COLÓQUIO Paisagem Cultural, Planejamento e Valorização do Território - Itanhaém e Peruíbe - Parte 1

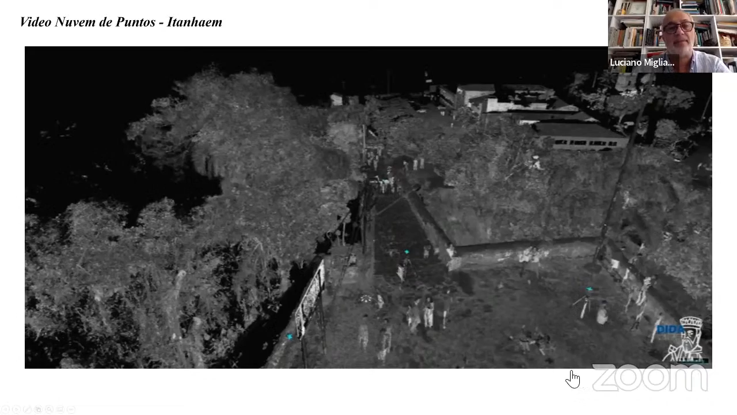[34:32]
Vamos comestá con levantamento laser scanner e nessas immagini vamos ver os risultatos dos instrumentos utilizados para pesquisa. Vedremo i risultati direttamente attraverso questi video che stanno mostrando in questo momento la presentazione.
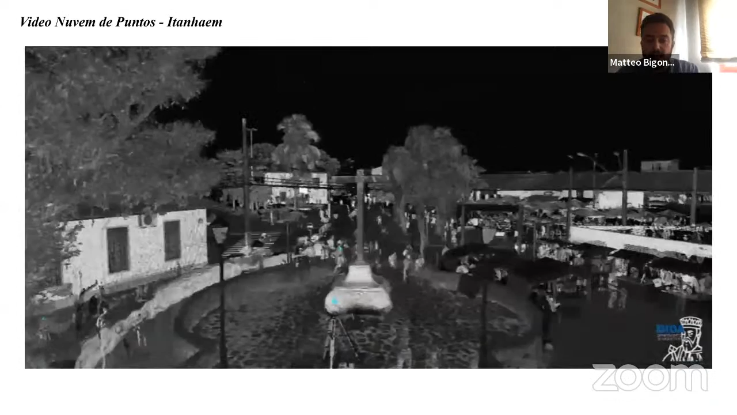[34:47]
Stiamo navigando all'interno del database tridimensionale.
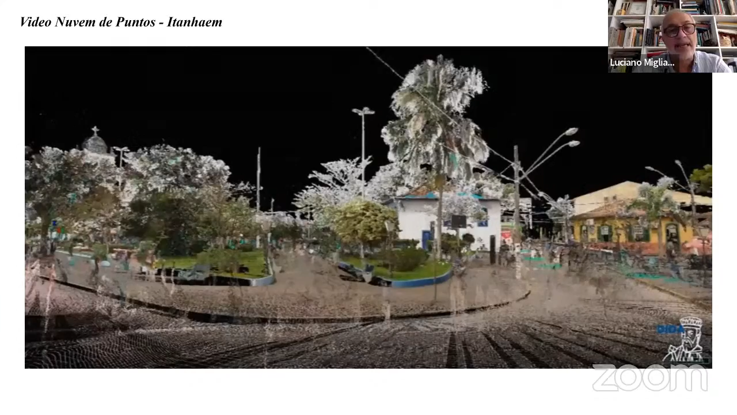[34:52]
Stamos navegando dentro di un database formato con imagens digitais e
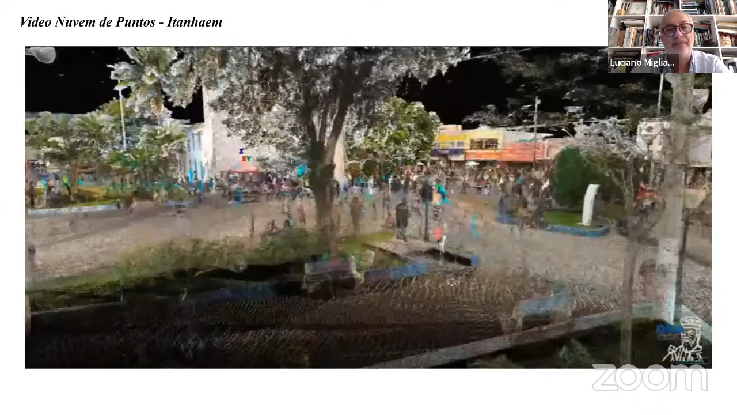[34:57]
vamos ver os risultatos a partir desses videos.
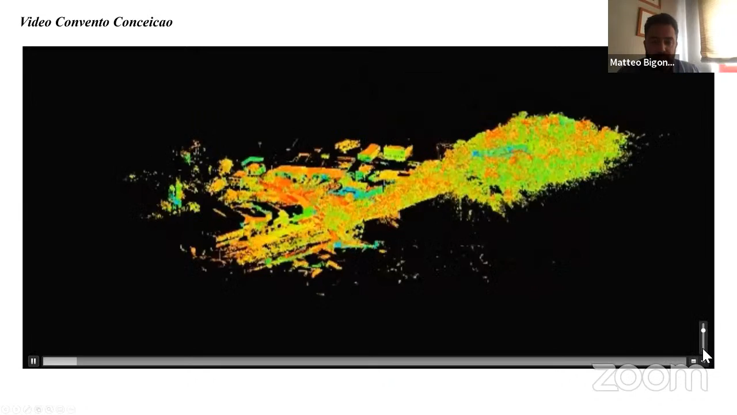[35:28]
Queste nuvole di punti che vengono appunto realizzate da questi strumenti laser scanner hanno queste particolari
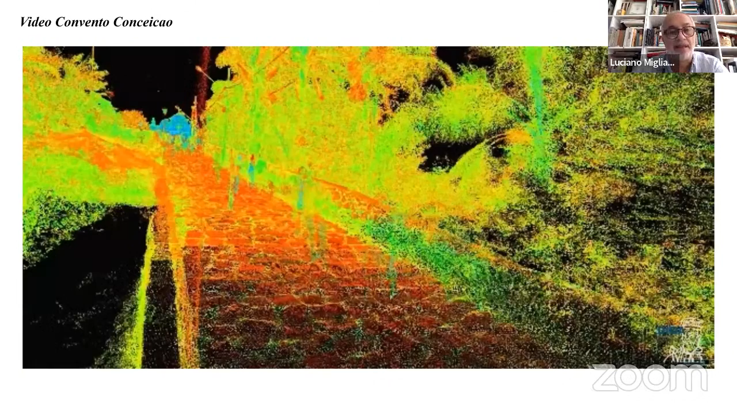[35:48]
coloridas con cores falsas che dependent giustamente
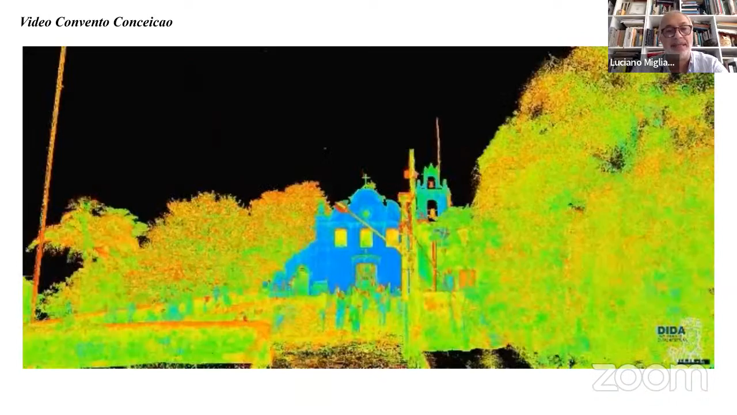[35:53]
dall'intensità del raggio laser che tocca a superfici.
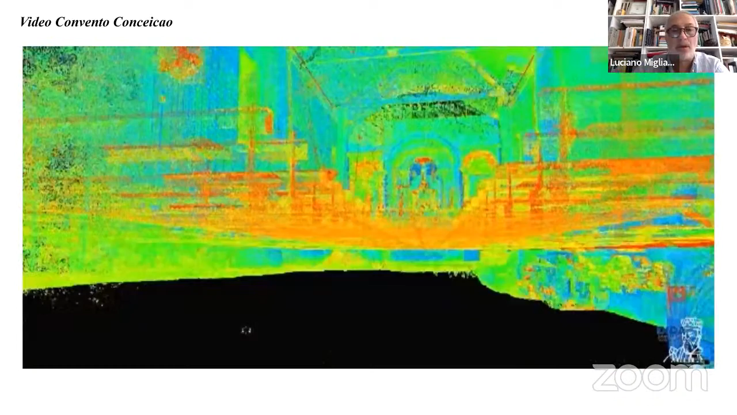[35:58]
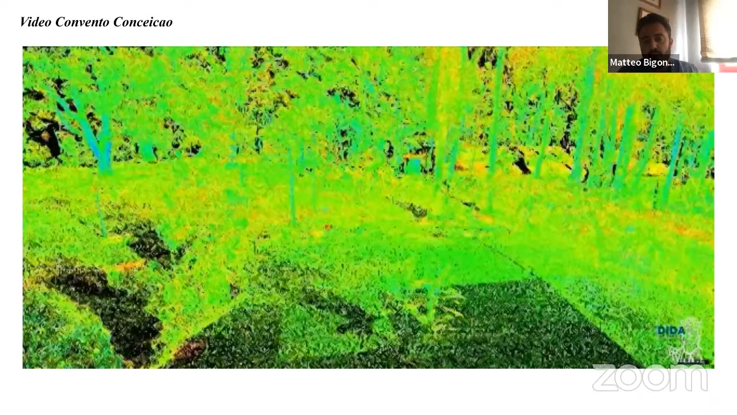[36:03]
Questi risultati che stiamo guardando sono varie scansioni molte postazioni dello strumento che sono state spostate attorno all'edificio
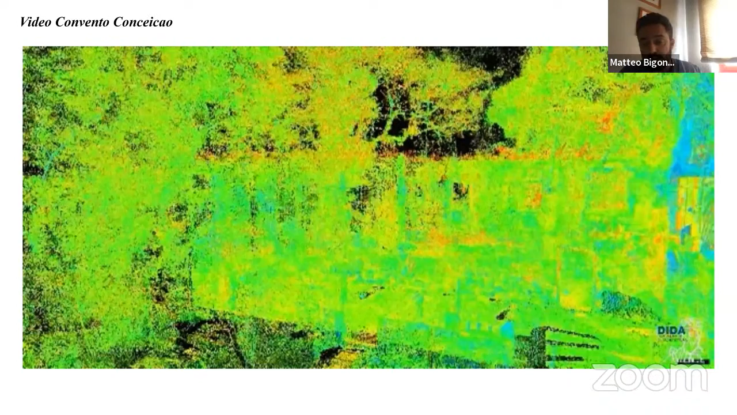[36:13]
e hanno realizzato una nuvola di punti complessiva.
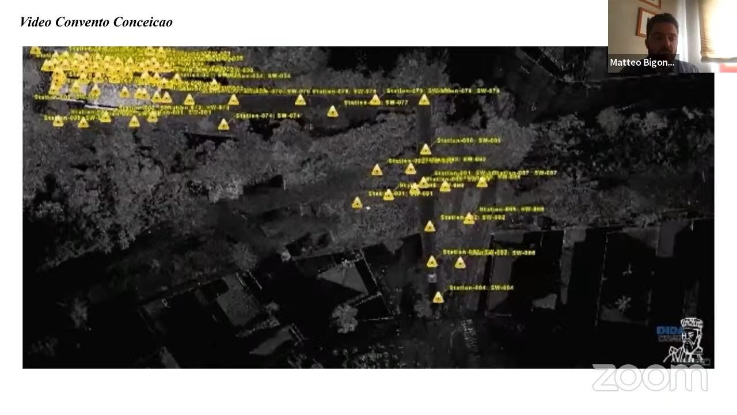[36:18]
In questa immagine vediamo le varie postazioni laser che sono questi triangoli.
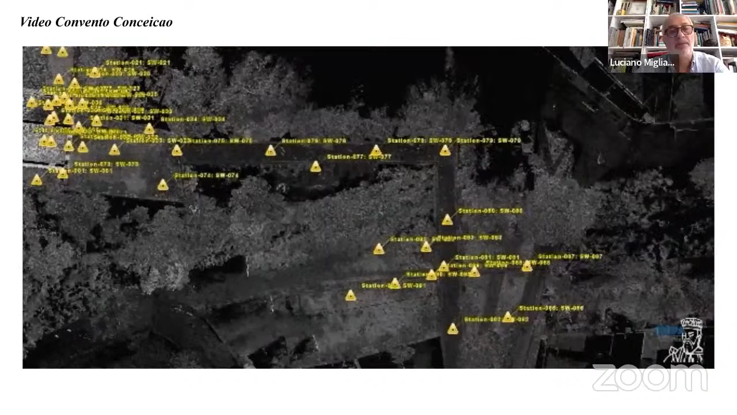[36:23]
Nessas immagini abbiamo diversi scanneamenti che sono realizzati attraverso di
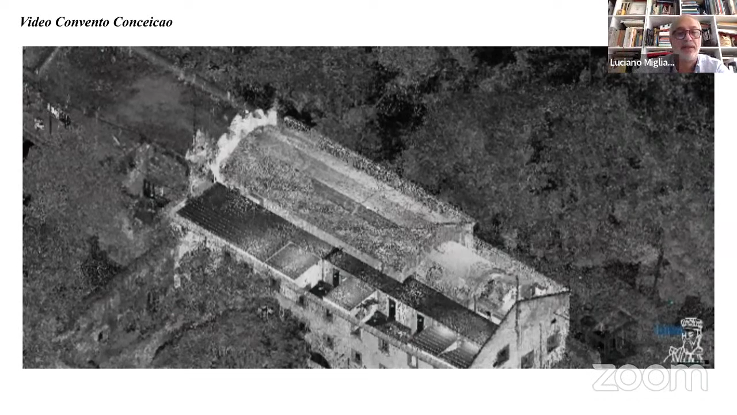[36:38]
in cui l'istrumento poi collocato para un levantamento.
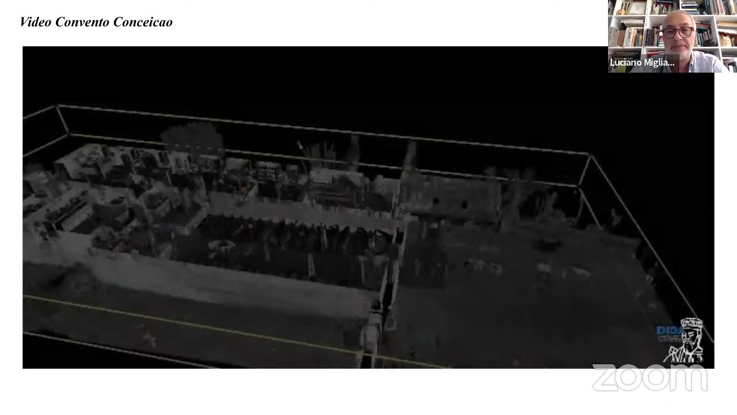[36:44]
È possibile utilizzare questi database tridimensionali per tagliare
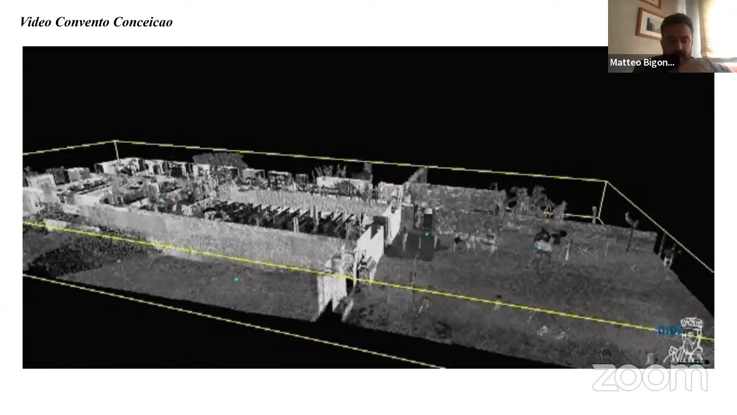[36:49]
le architetture e andare quindi ad estrarre tutte le sezioni necessarie per il disegno bidimensionale.
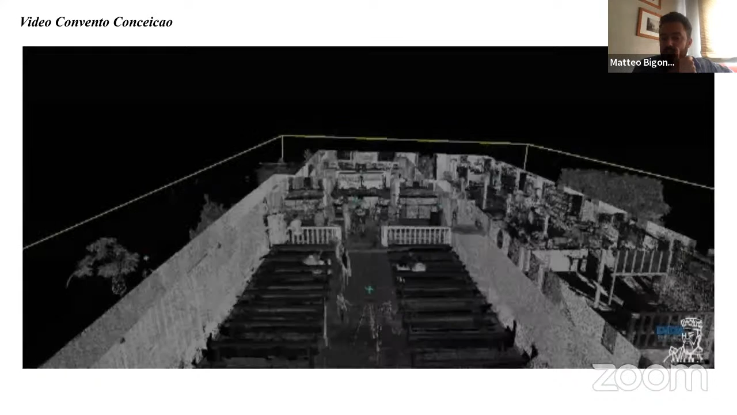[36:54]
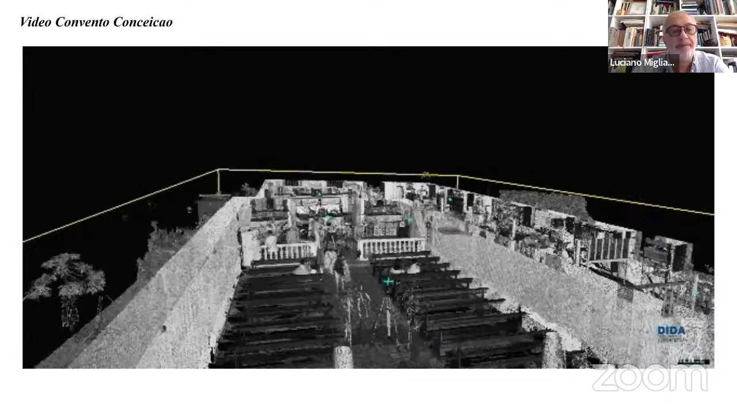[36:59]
È possibile elaborare questi levantamenti per realizzare costi,
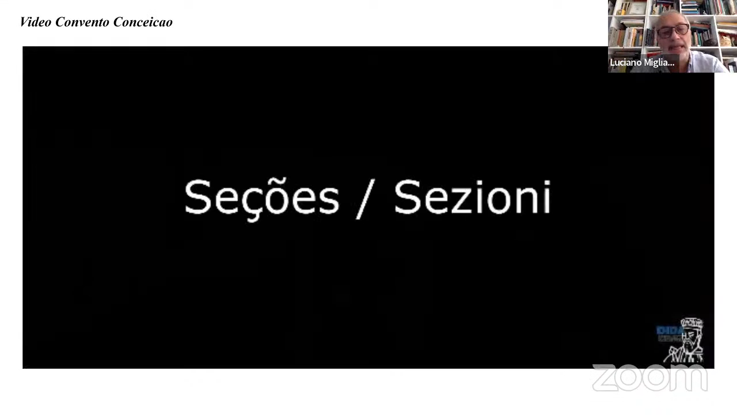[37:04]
cioè realizzare le presentazioni tridimensionali studiamenti studiati.
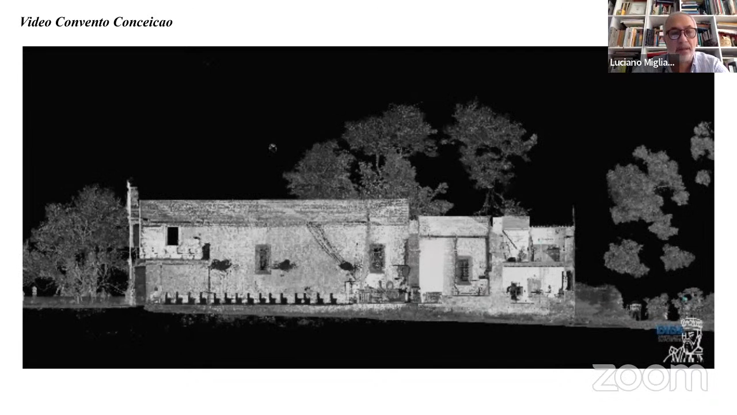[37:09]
La particolarità di questi strumenti è l'affidabilità
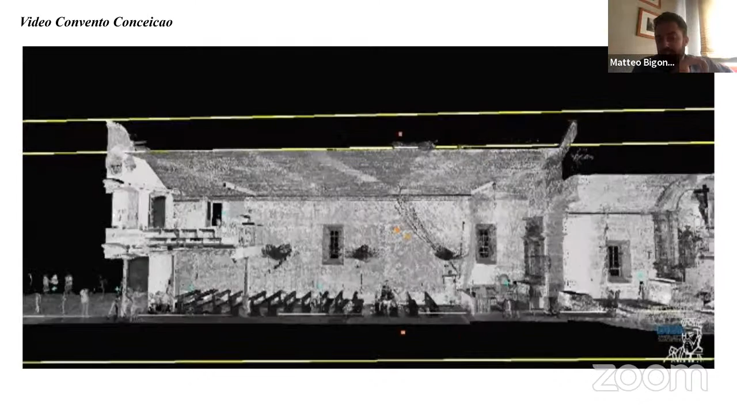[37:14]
metrica che in questo caso per ogni scansione è inferiore al centimetro. La caratteristica di questo tipo di levantamento è l'estrema precisione dei
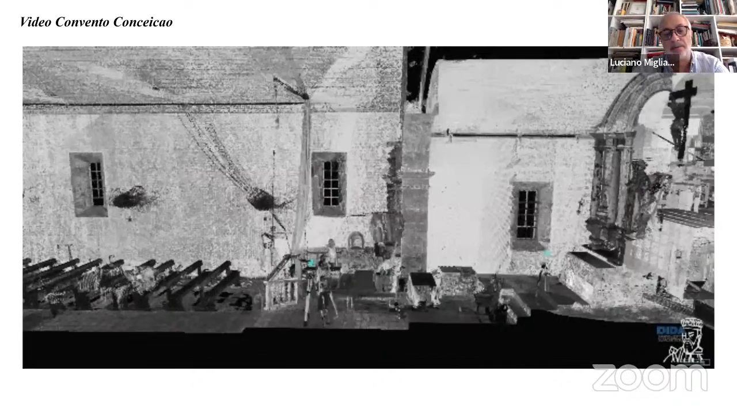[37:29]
risultati in questo caso la confiabilità del dato è
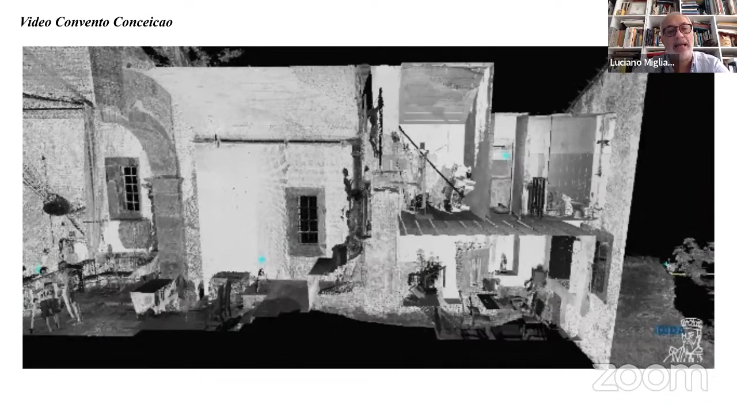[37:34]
inferiore a un centimetro.
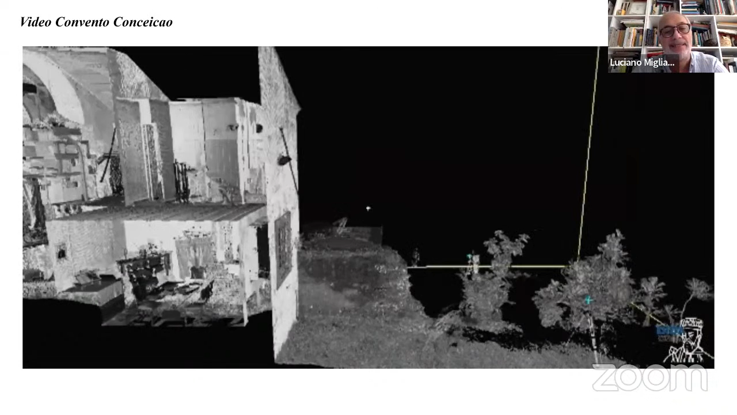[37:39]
E quindi è subito chiaro
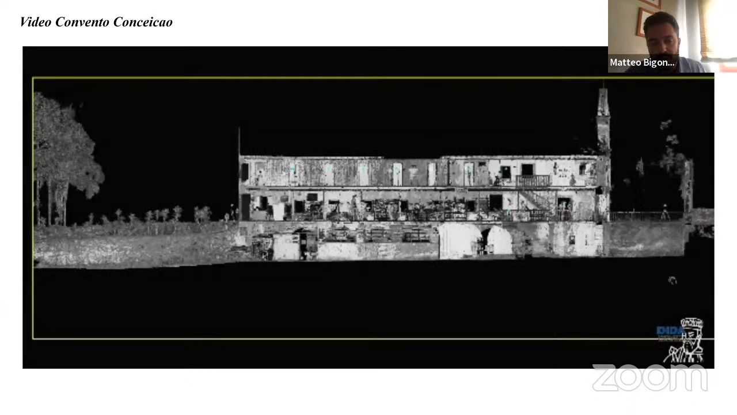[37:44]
come le restituzioni grafiche che derivano da queste nuvole di punti saranno estremamente affidabili per andare a realizzare indagini di tipo diagnostico per la conservazione del patrimonio.
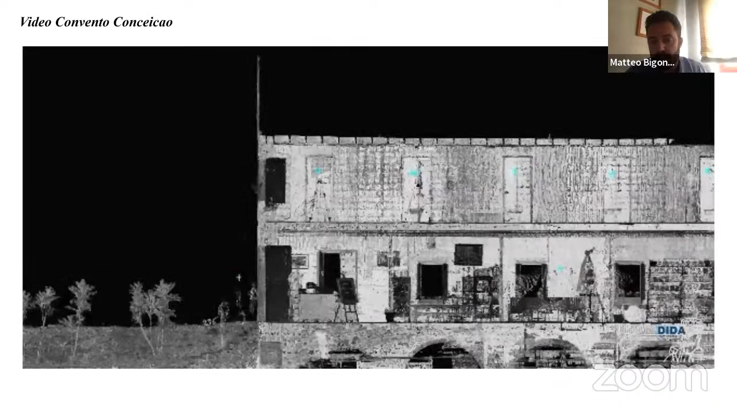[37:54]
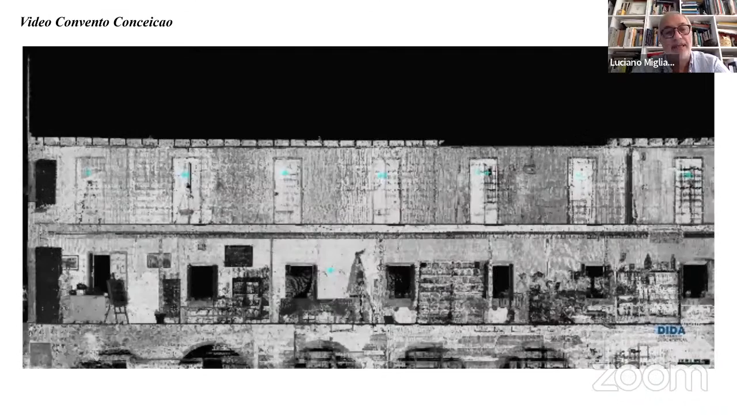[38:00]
È evidente che questo tipo di levantamento permette gerare immagini che sono estremamente confiabili in vista di diagnostico o
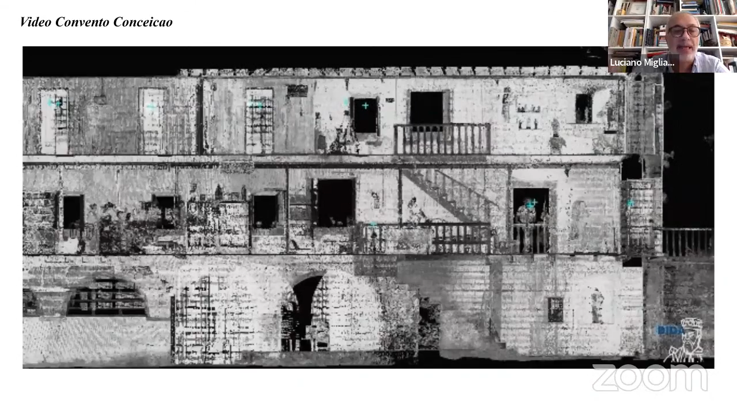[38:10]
realizzazioni di intervenzioni di restauro.
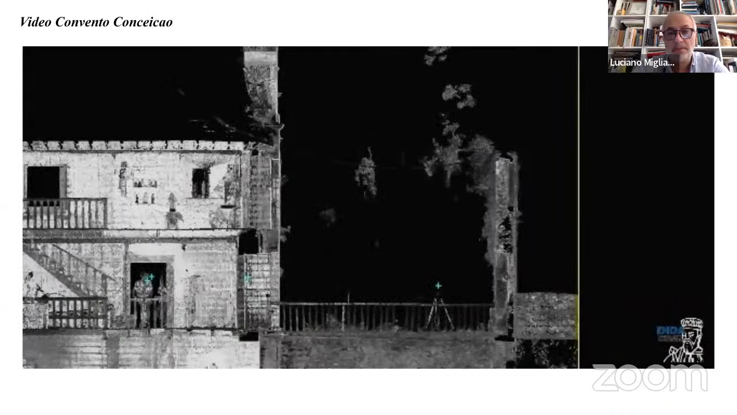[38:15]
La particolarità di questi strumenti è che non soltanto vengono ad essere misurate le
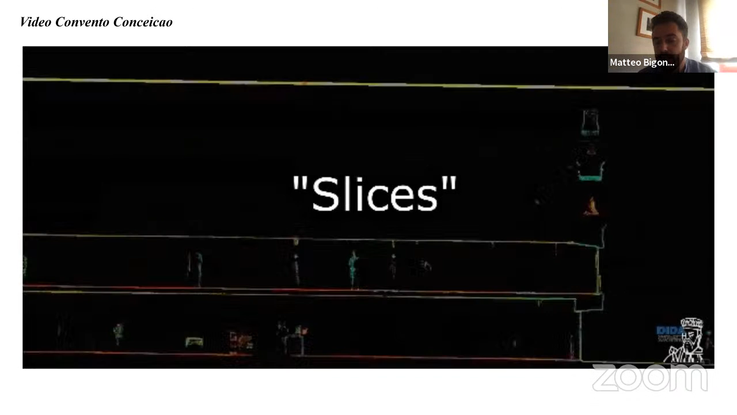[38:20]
architetture ma anche tutto il paesaggio attorno all'architettura in modo tale di avere un modello
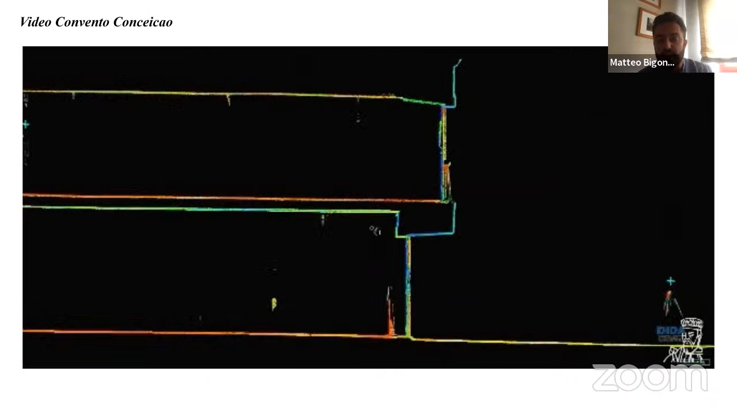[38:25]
veramente completo dell'architettura e del suo intorno.
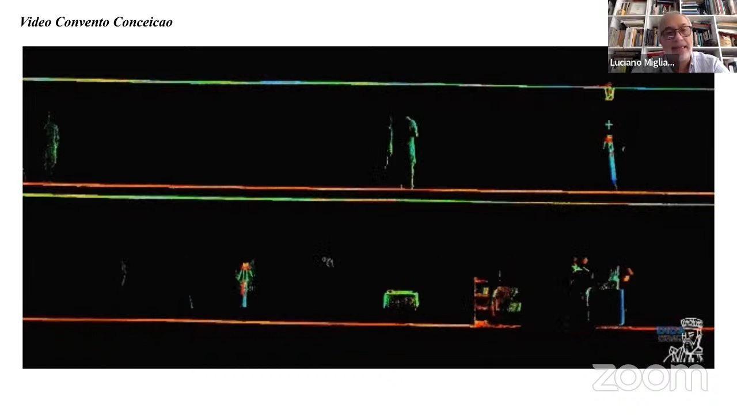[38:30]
Otra caratteristica desse levantamento è il fatto di poter attraverrà all'interno un levantamento di entorno di contesto di edifizio di forma a